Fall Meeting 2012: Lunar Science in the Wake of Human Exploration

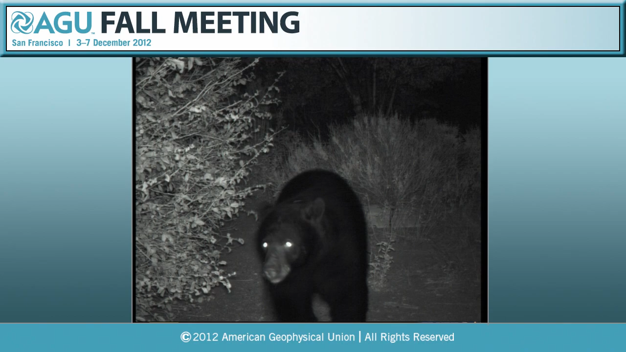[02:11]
Have we seen the bear recently? As you may recall, last year we had seen the bear. Well, we have. This is the bear. Our wildlife camera is picking up all sorts of things,
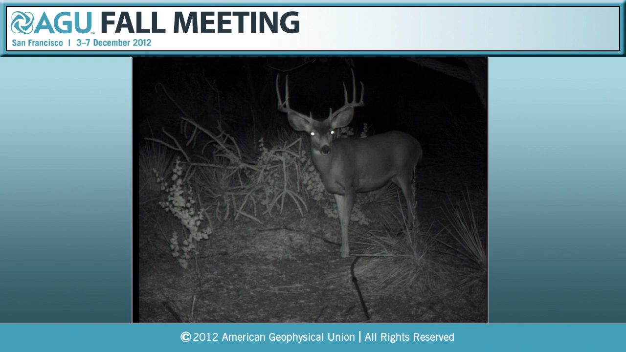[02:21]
like a beautiful 8-point mule deer. Actually, it got one of a 10-pointer, but it's not quite as good as that one. And then the little guys that are coming along.